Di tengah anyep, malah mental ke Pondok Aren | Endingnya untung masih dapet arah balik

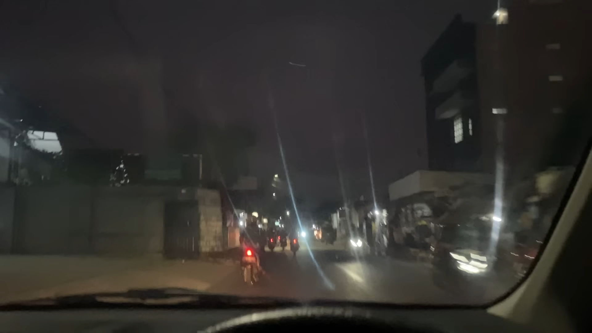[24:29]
Sekarang posisi ada di Jalan Raya Pondok Aren guys.
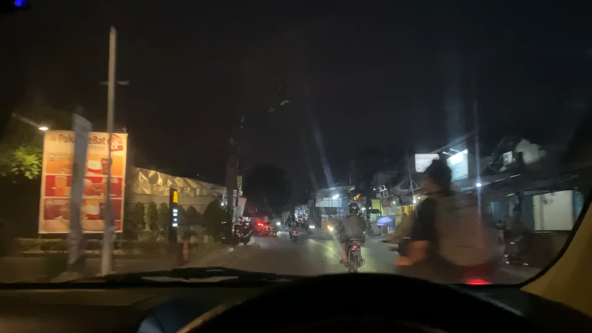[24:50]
Ini sekarang posisi ada di Jalan Ceger Raya ya namanya ya.
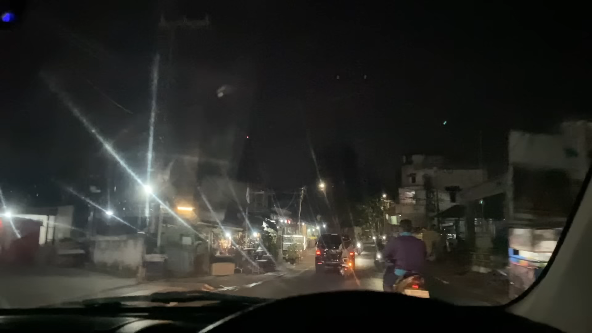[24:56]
Ya, ini posisi sekarang ada di Jalan Pondok Betung Raya dan masuk nih guys.
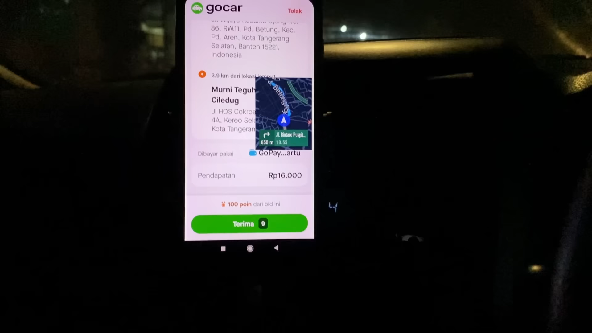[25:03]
Waduh, 16.000 lagi, kita skip dulu deh.
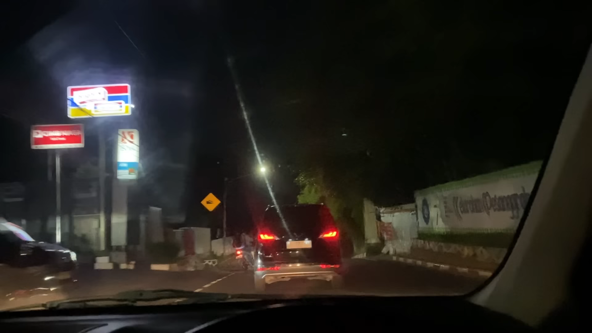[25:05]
Oke, sekarang posisi udah ada di Jalan Bintaro Puspa. Nah, ini gue mulai agak-agak familiar ya.
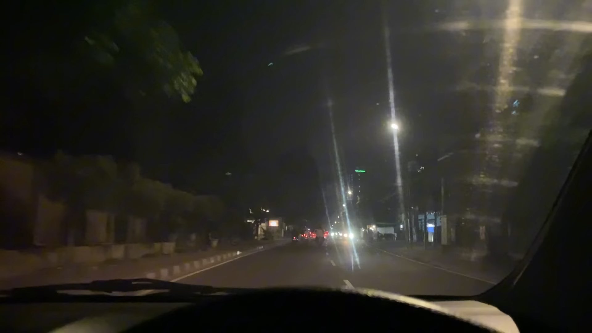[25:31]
belum ada perbunyian lagi. Terakhir yang tadi 34.000 gosen. Ya, ini posisi kita sekarang ada di Jalan Deplu Raya, ya guys.
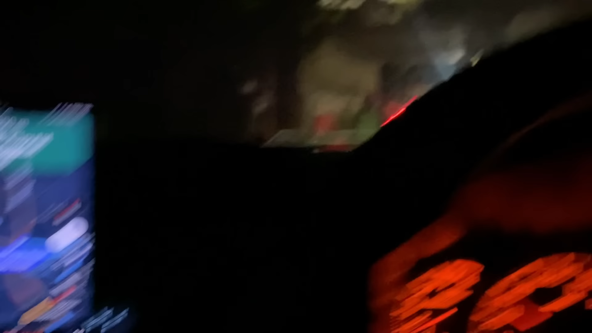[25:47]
Ya, mulai ngerti lah kalau di sini.
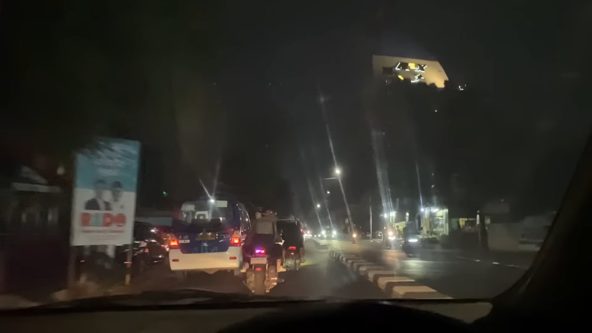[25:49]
Ya, ini sekarang udah ada di Jalan Ciputat Raya, guys.
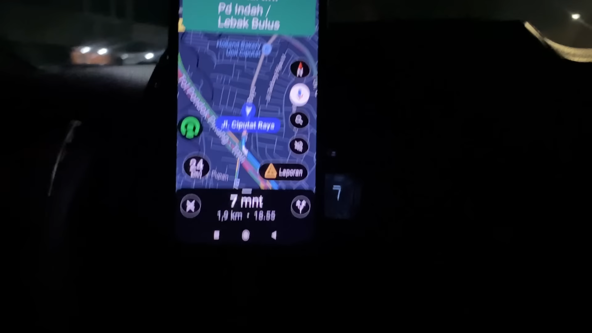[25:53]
Udah deket banget kalau mau nanti nyender di sekitaran sana tuh. Ya, kalau enggak kita ke Citos lah ya, Cilandak Town Square itu.
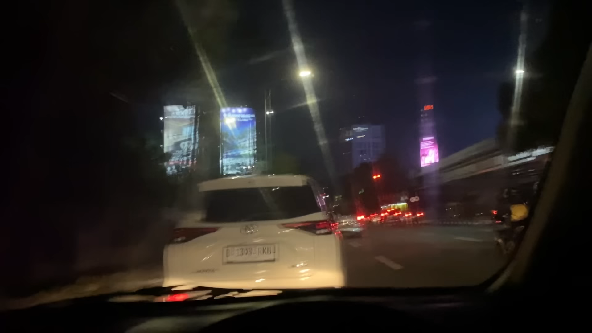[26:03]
Oke, sekarang posisi ada di sini, guys. Kita nunggu di sini aja. Ini di deket Point Square Mall tadi ya, yang ini nih.
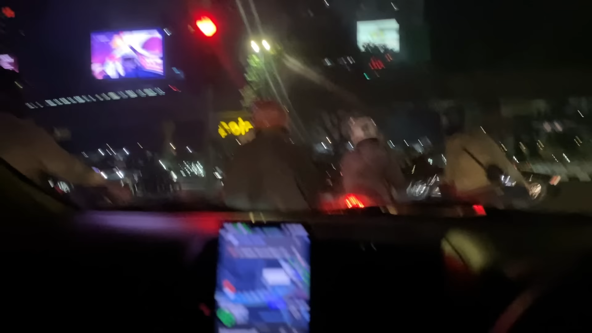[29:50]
Ini udah deket jemputnya. 1 menit 350 meteran lagi. Pak, ini ya, kain paper ya? Iya. Nah, iya benar. Oh iya, oke. Lanjut lagi, Mas.
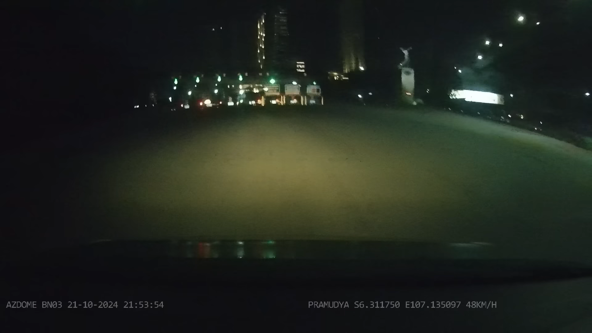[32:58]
Oke, guys, akhirnya sampai juga nih di Cikarang. Sekarang posisi ada di exit tol Cikarang Barat.